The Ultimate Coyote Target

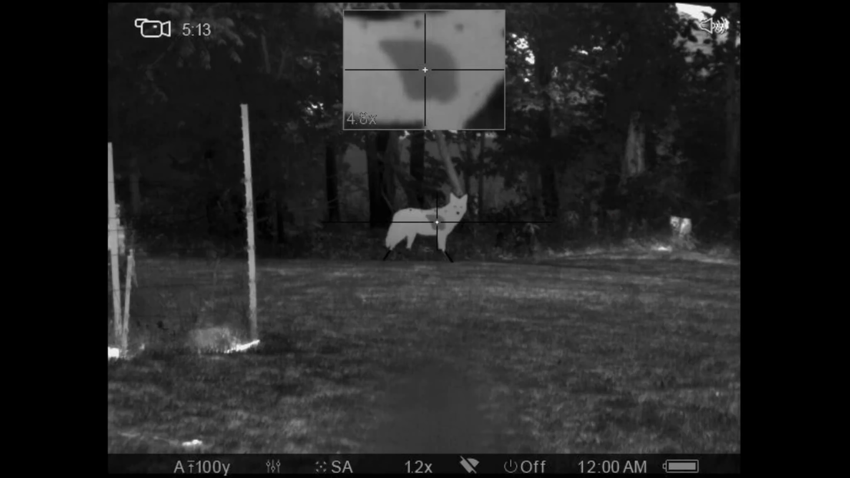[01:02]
Oh yeah, gotta love that Atlas Target. Check it out. Man, that's awesome.
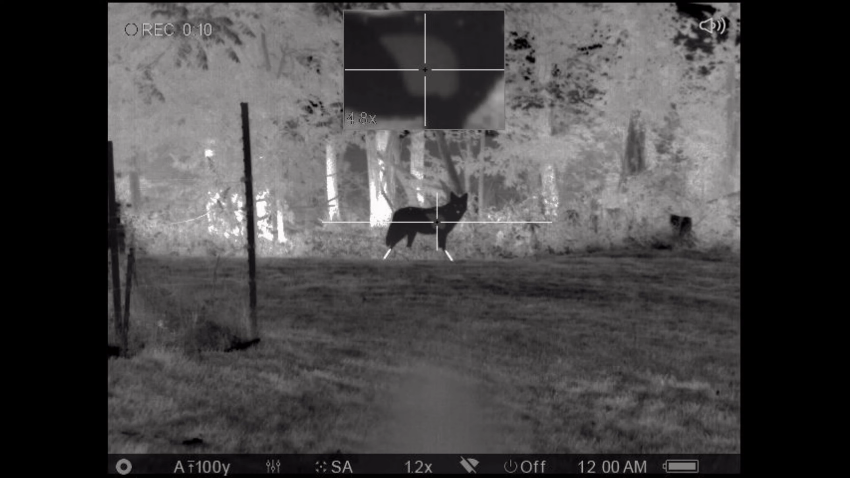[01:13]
So that black paint definitely brings out the nice contrast.
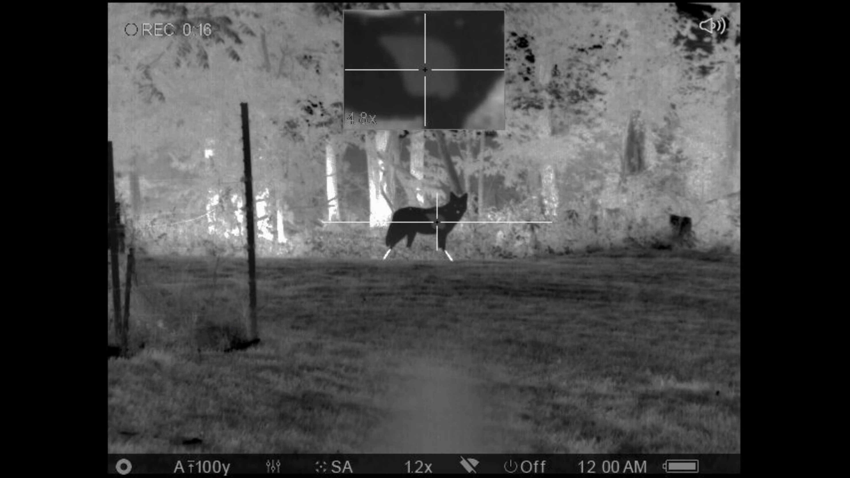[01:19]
And you got the movable kill zone. No doubt. Stay tuned. Problem with this shot. It was 40 yards distance.
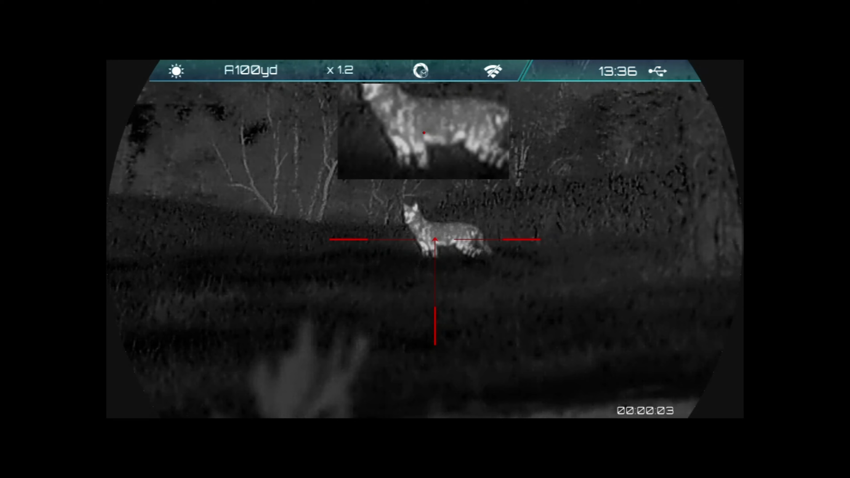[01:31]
My rifle was shooting about 2 inches low at this range. And initially looks like a great behind the shoulder shot. But as you see, I hit too low. And the only reason why I got this coyote is that the bullet fragmented. And I did clip an artery. Yes siree.
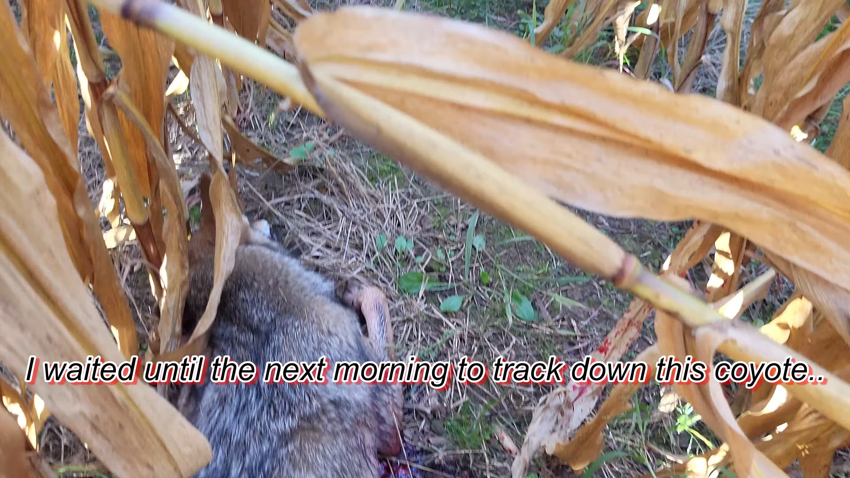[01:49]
Stiff as a board. He was dead last night. I just wasn't gonna take any chances. Now in this scenario, this coyote, I'd played cat and mouse for about half an hour. I was calling to him.
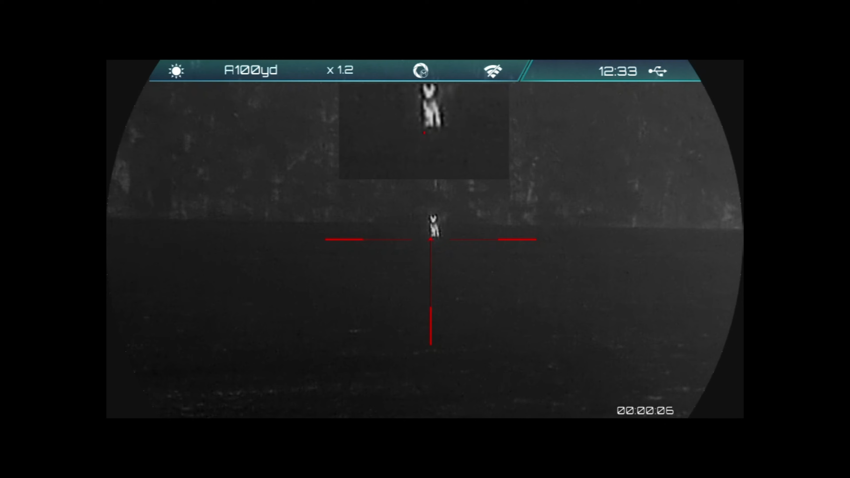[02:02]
He went. He left. And then I called him back in about 25 minutes later.
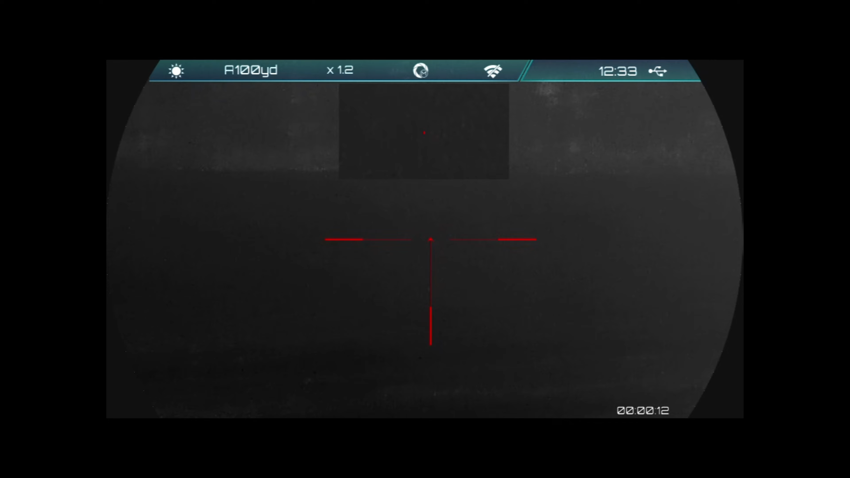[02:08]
He wouldn't commit to any closer than 220 yards. And at this range, my 6 arc was shooting probably about an inch low.
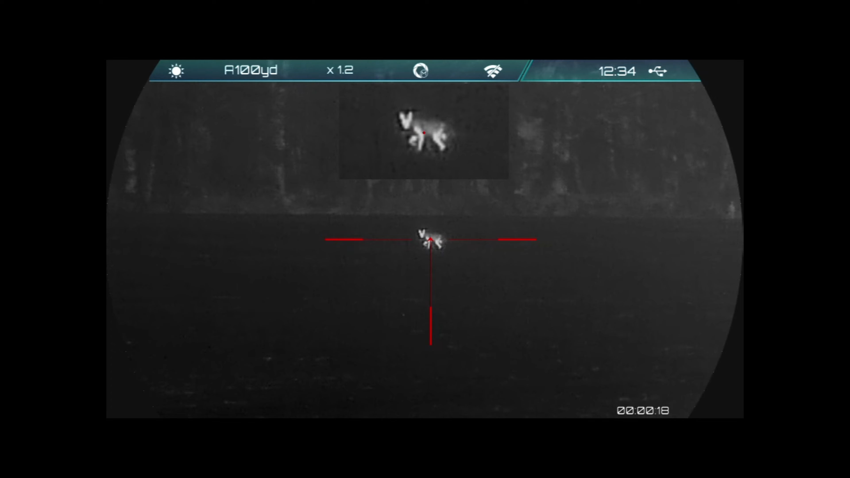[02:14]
So I took what I thought would be a perfect center shot right on his chest.
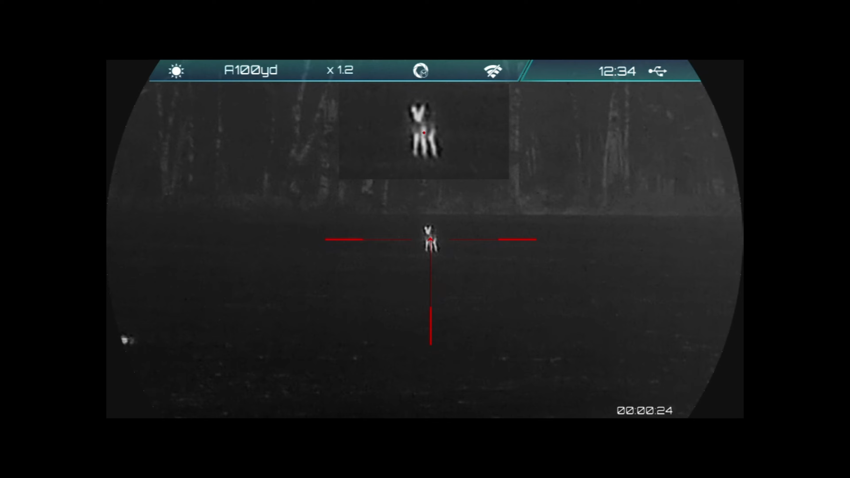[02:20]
Tried to hit his heart and lungs. Obviously I missed his spine because it would have just crumpled him right there. But I definitely put on an almost instantaneous kill shot on him as evidenced by the video.
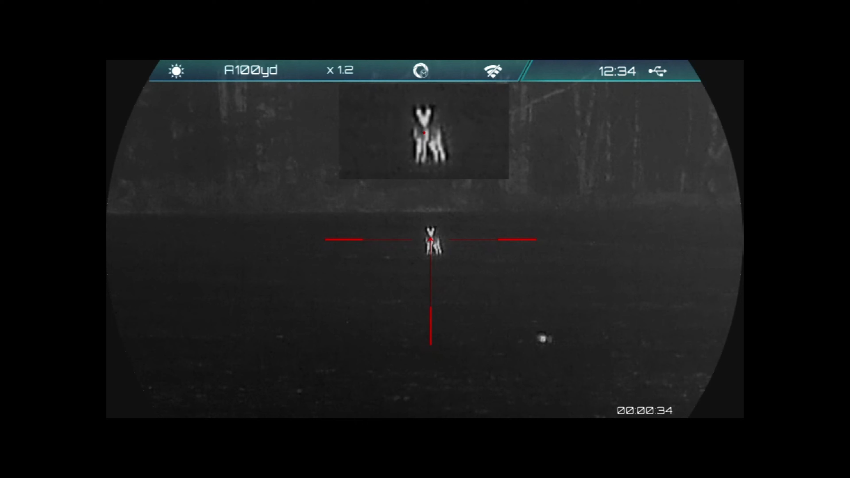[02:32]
So you know folks, the kill zone on the coyote is very, very small. The fur makes it look a little bit deceiving.
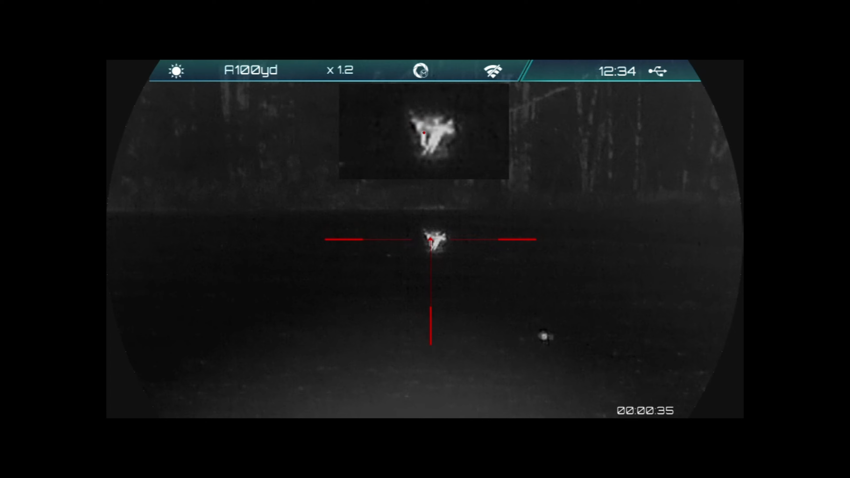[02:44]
Smoked him.
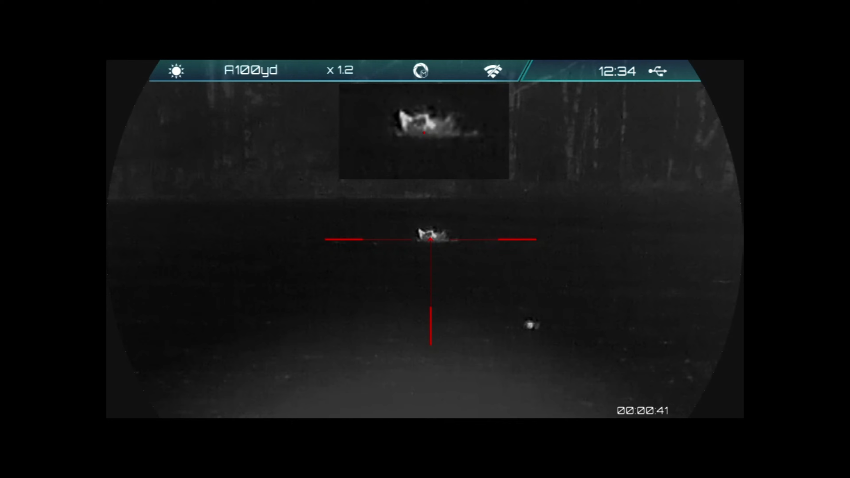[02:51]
Smoked him. Smoked him. Man's a long shot. Bad.